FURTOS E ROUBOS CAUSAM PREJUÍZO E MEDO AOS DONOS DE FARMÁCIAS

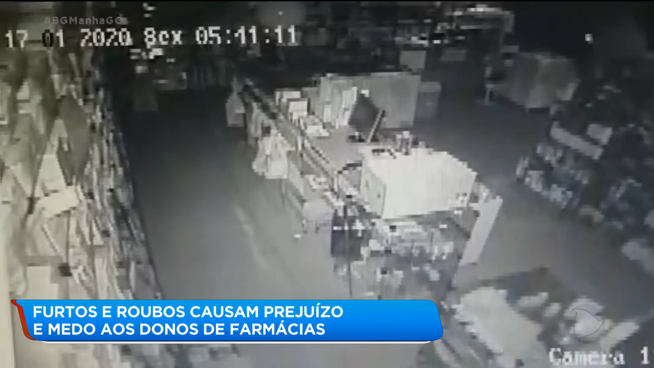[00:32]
As câmeras flagraram o ladrão andando dentro da farmácia com a lanterna do celular ligada. Depois ele vai até o caixa, revira gavetas, mexe em mercadorias na gôndola. O bandido ainda entrou no escritório da empresa.
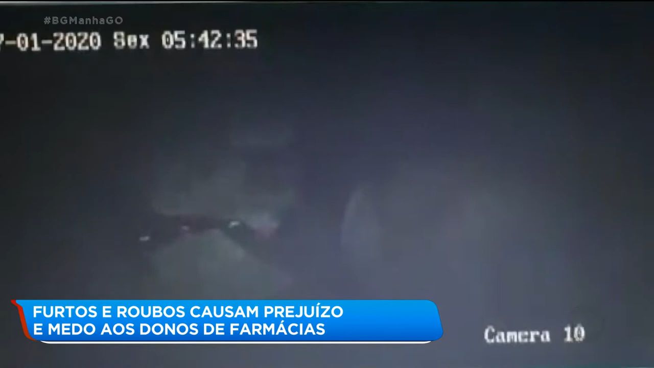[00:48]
Veja que ele tenta abrir um armário. Liguei para a polícia. Quando eu cheguei lá, eles já tinham prendido ele.
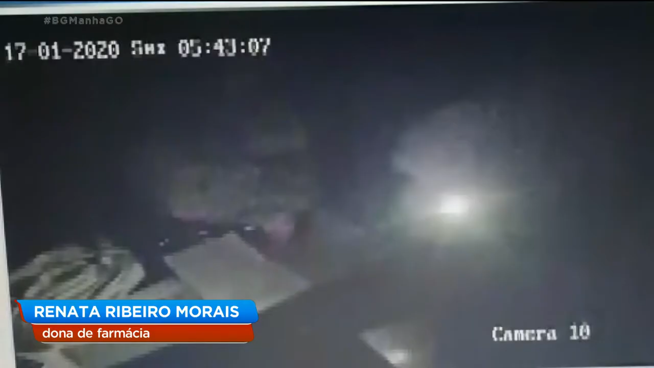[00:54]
Ele abriu, arrombou o cofre e levou esse dinheiro que estava dentro do cofre.
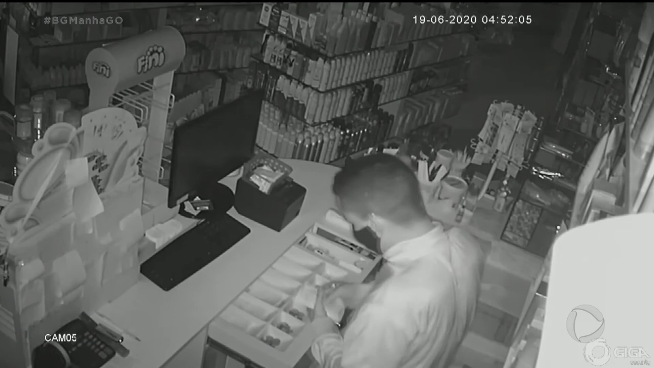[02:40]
Ele pegou o celular no balcão e dinheiro no caixa.